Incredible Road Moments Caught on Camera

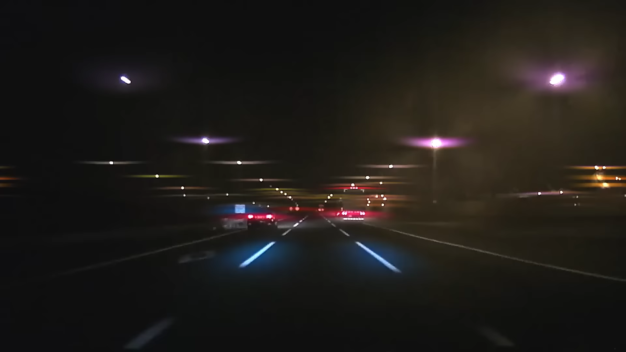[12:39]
While others are merely commuting home from work, this guy's in the middle of a Fast and Furious style pursuit.